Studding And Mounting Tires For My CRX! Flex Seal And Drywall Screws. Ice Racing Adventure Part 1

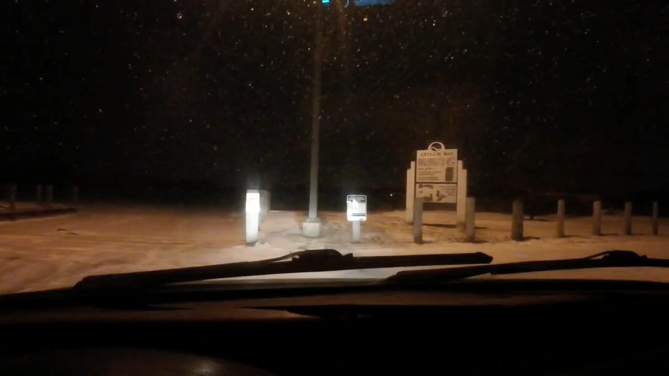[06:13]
Asylum Bay in Oshkosh here, and this is usually the first bay that I go actually drive on. I don't see any car or like tire tracks from a car yet, so I don't think I'm gonna quite get out on the lake yet, just because it's dark and nobody's really out here. So if I do end up, like, you know, getting into a sticky situation, nobody's really here, so it's probably just best that I stay off of the lake, at least until daylight.